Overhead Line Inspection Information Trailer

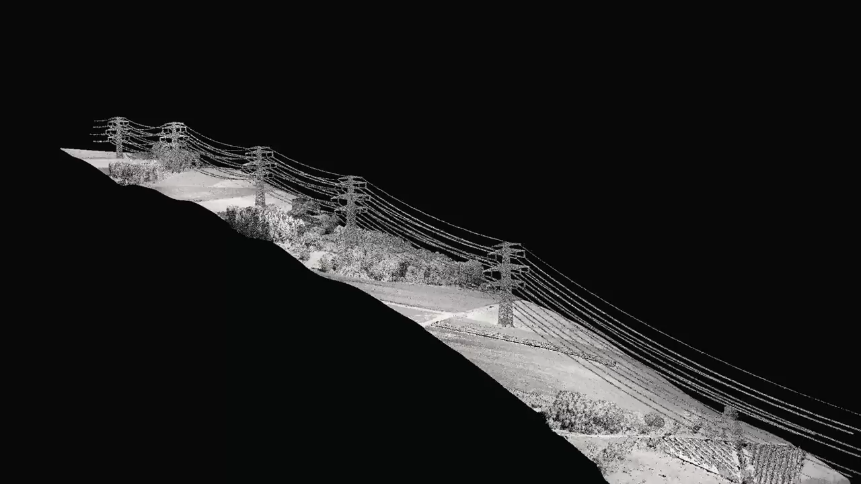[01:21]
of data manual processing and evaluation would take
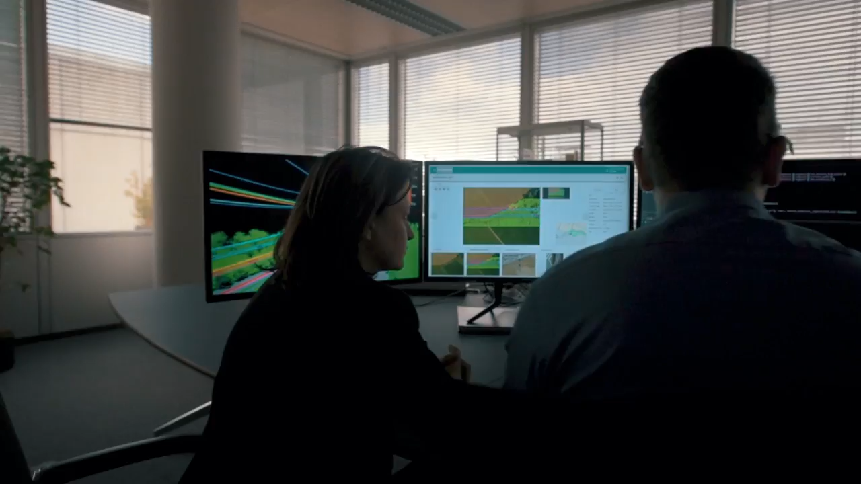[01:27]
too much time so Siemens developed software that automatically processes
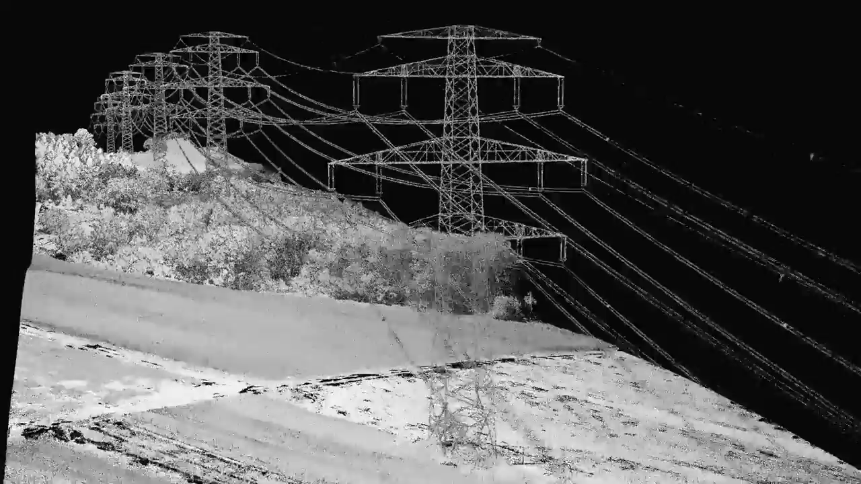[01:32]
and evaluates the data it uses machine learning artificial
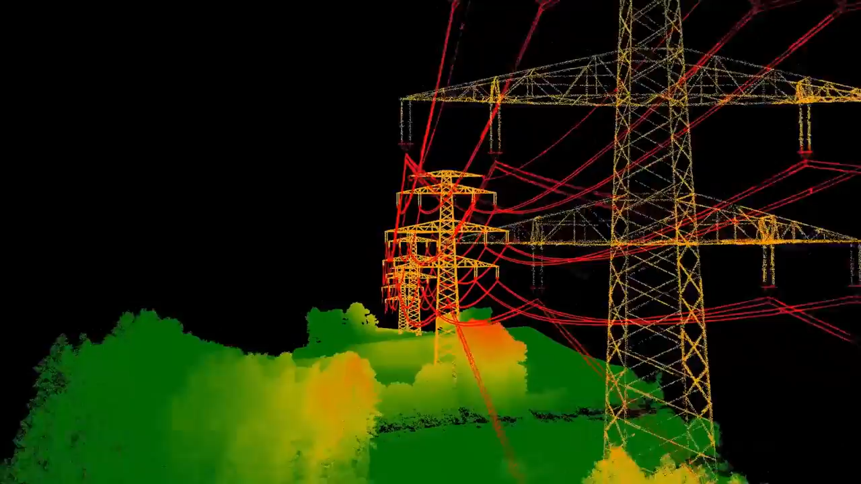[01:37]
intelligence and best-in-class algorithms to automatically detect
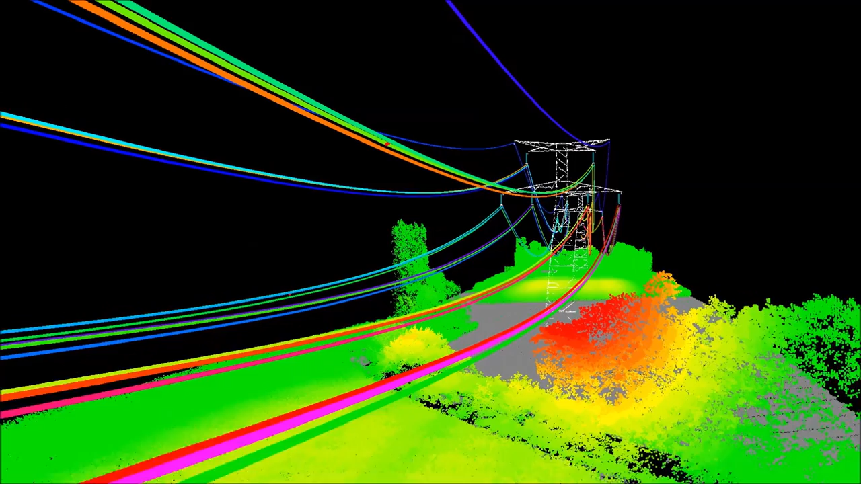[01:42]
issues on overhead lines to reliably identify real issues Siemens